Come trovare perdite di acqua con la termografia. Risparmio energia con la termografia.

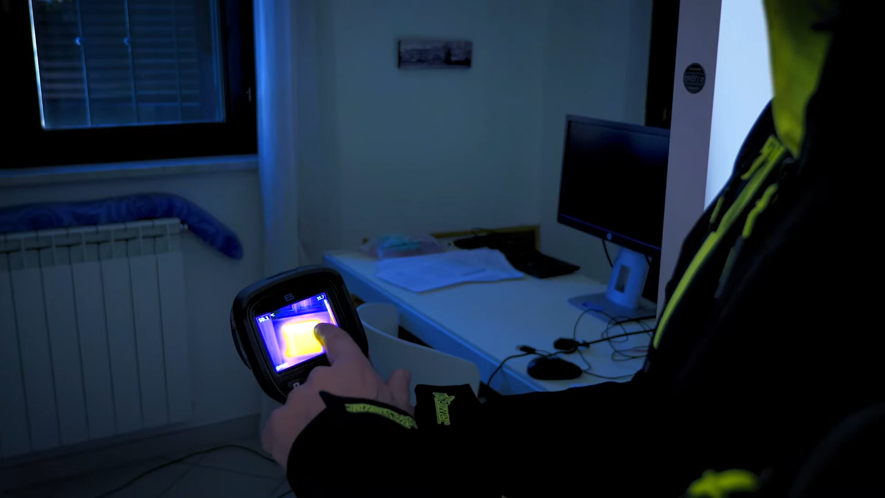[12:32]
più tendente al blu
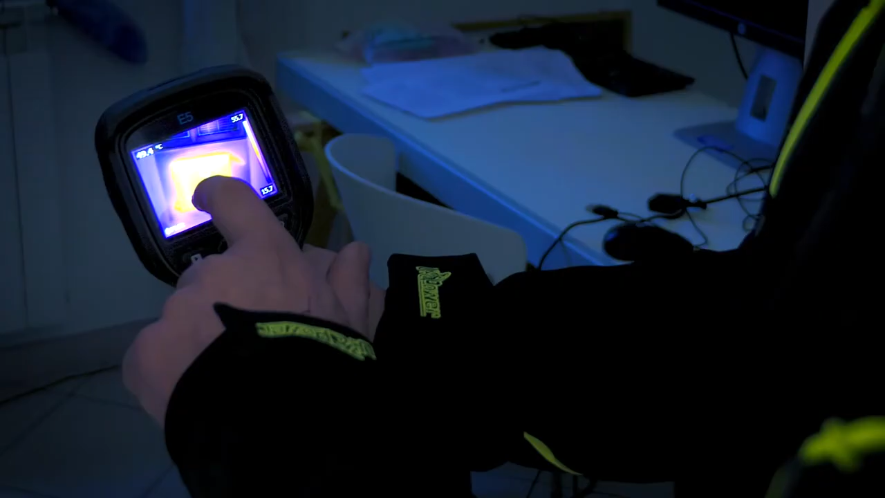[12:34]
proprio per andare a far vedere che comunque il
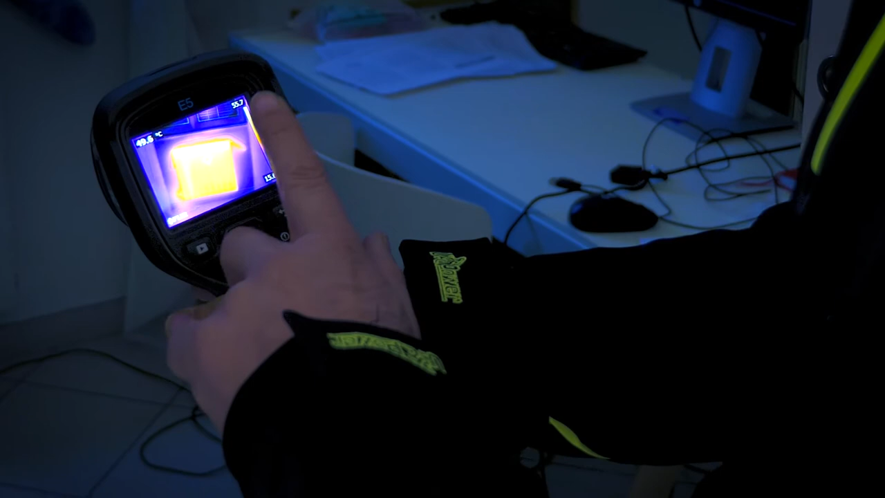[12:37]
lavoro il termosifone non lavora bene ma in questo caso sta lavorando molto bene
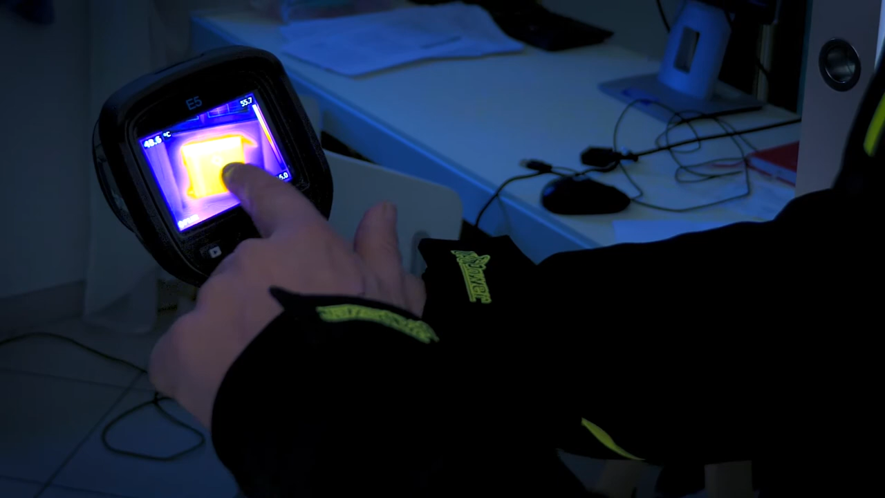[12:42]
perché è tutto uniforme anche in questo caso grazie alla nostra
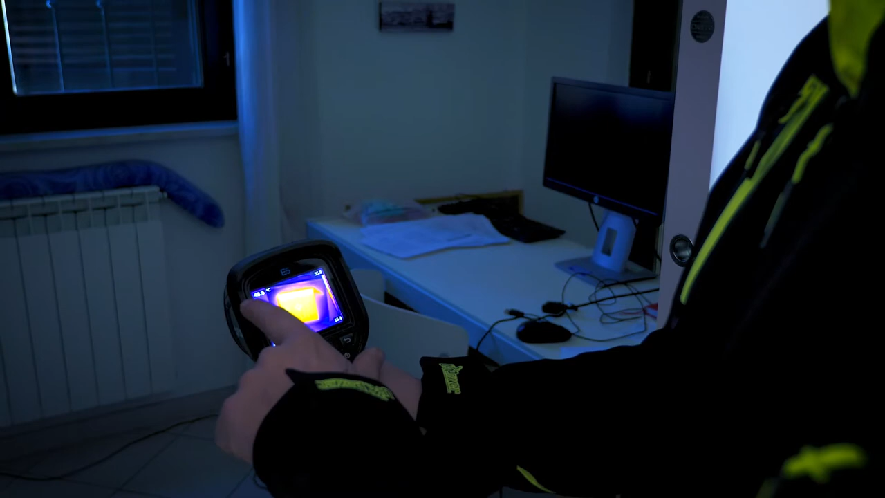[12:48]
apparecchiatura FLIR andiamo a fare una fotografia
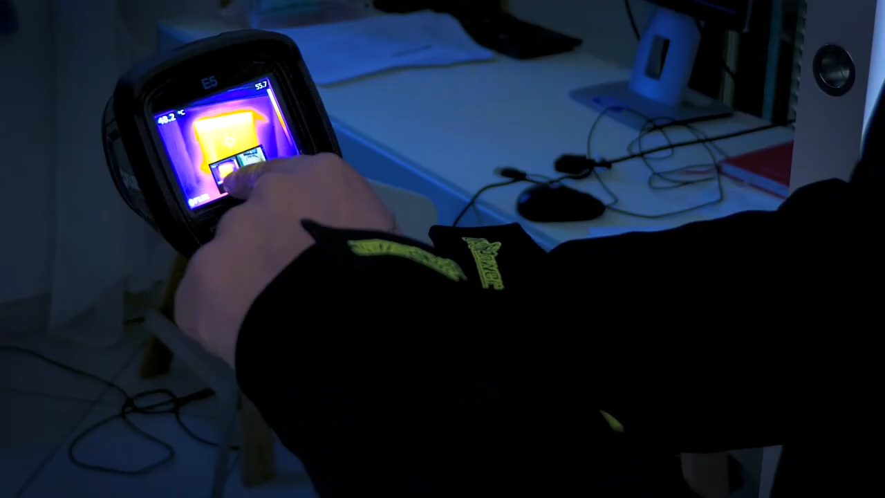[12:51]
ha creato sia la foto
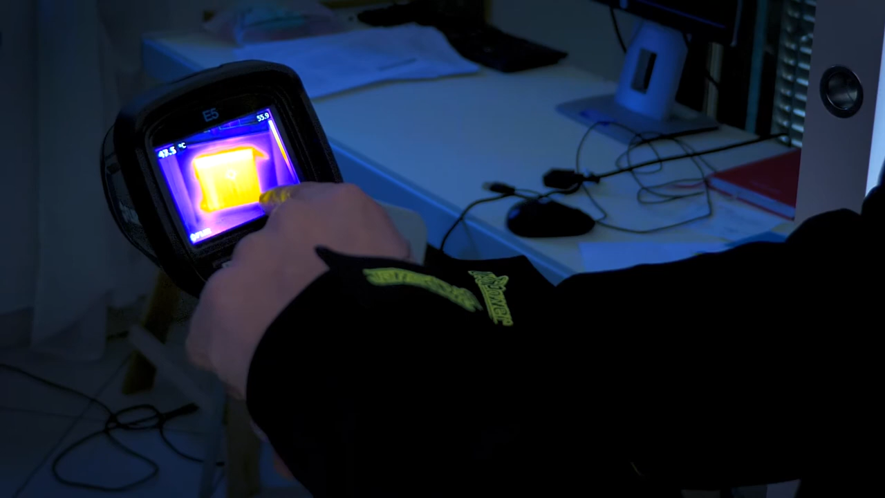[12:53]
termografica che la foto reale facendo
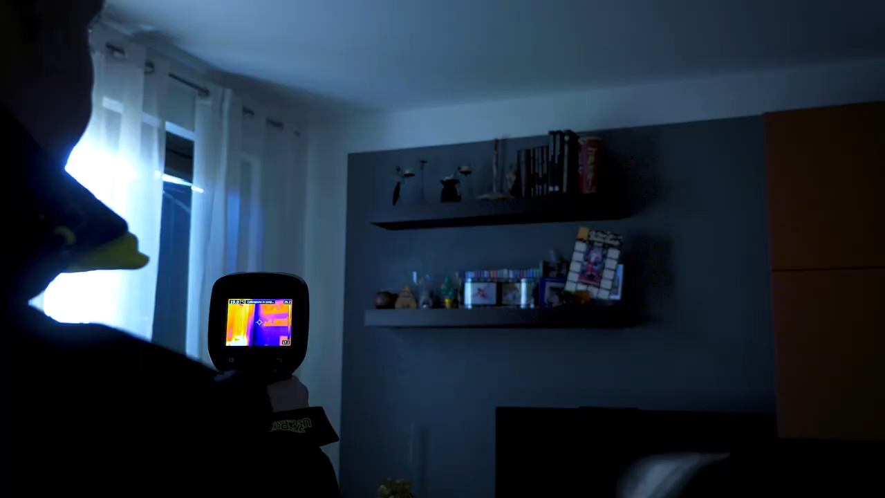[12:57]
l'analisi di
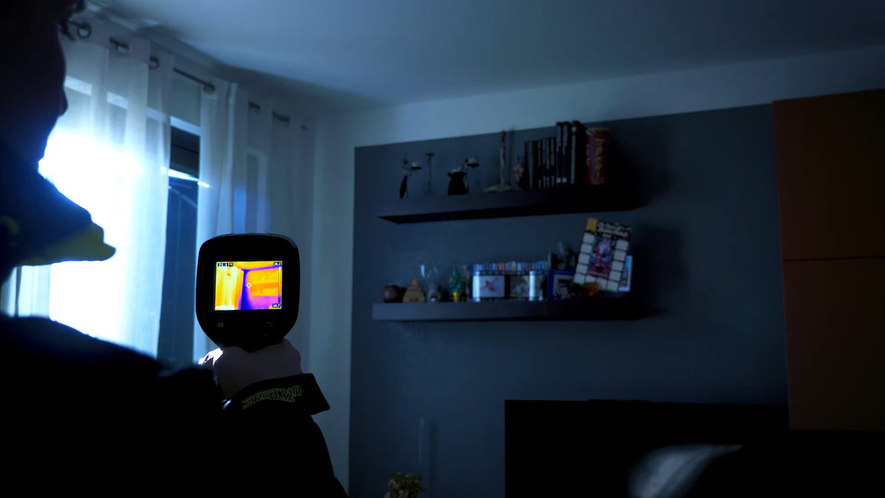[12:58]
questo di questa parete
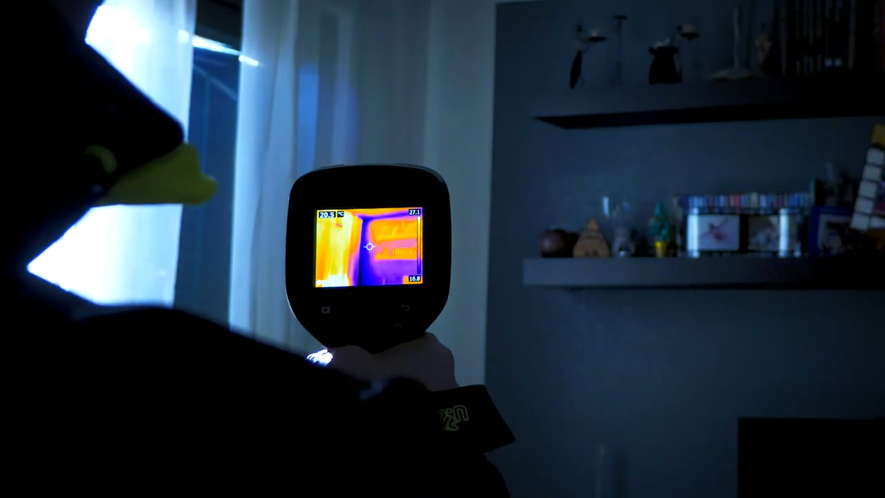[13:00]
possiamo andare a vedere come negli angoli
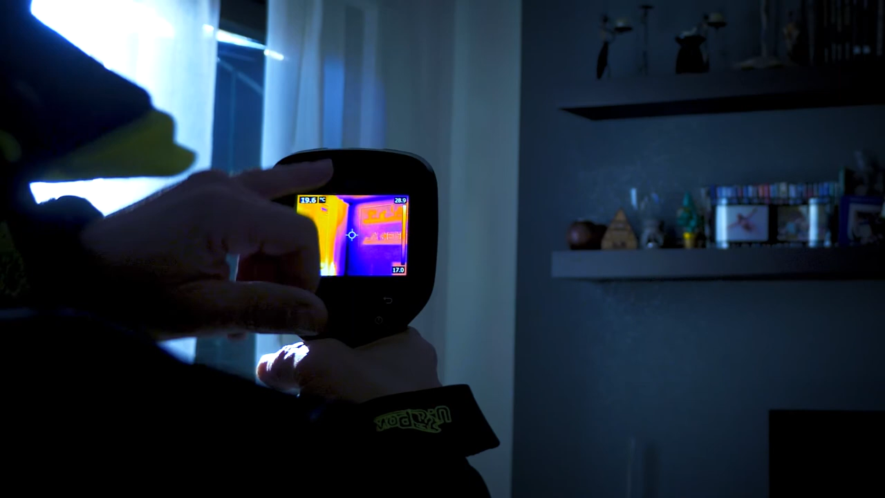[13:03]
quindi sia nell'angolo verticale che proprio l'angolo del soffitto
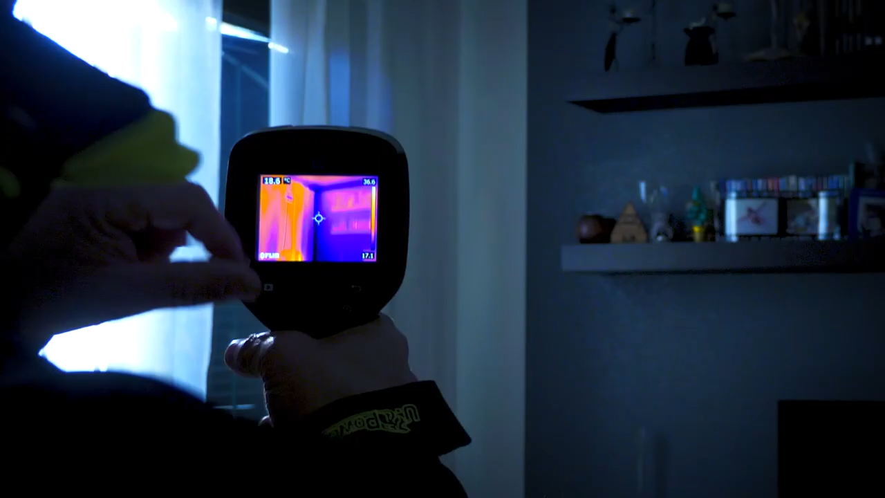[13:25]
è una parete esterna e quindi molto
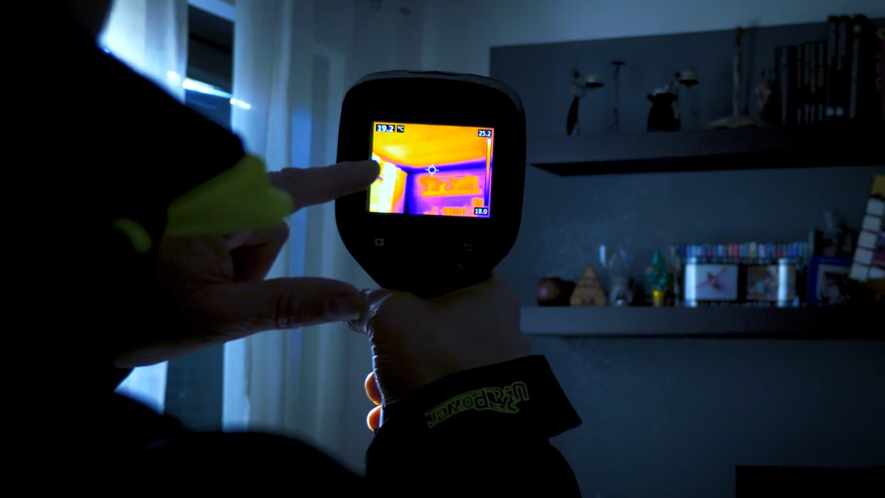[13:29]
probabilmente qui ci potrà essere un terrazzo si